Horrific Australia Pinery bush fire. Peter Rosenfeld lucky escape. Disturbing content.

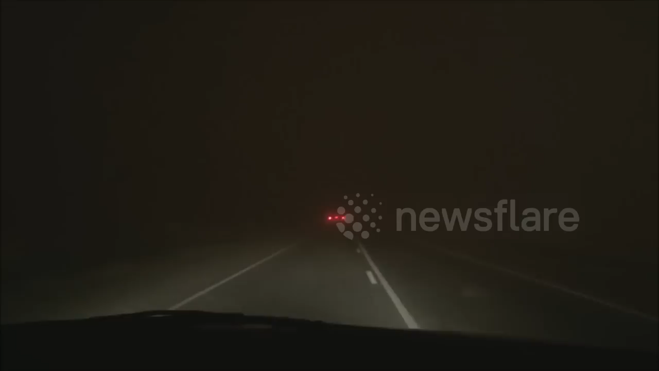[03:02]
Don't worry, we're in serious trouble here. We're in fire, love.